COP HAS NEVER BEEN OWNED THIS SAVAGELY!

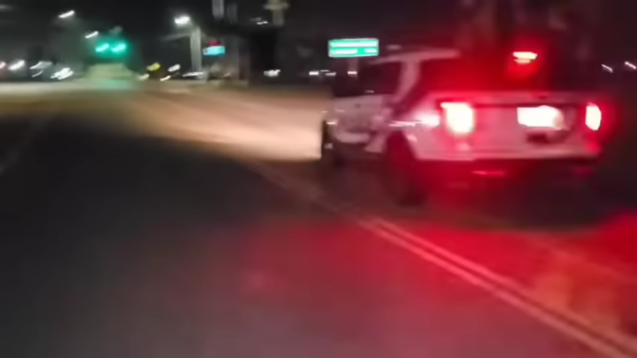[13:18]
hey man well you're doing a legal u-turn so don't tell us how to act on a sidewalk when you can't drive man sidewalk when you can't drive man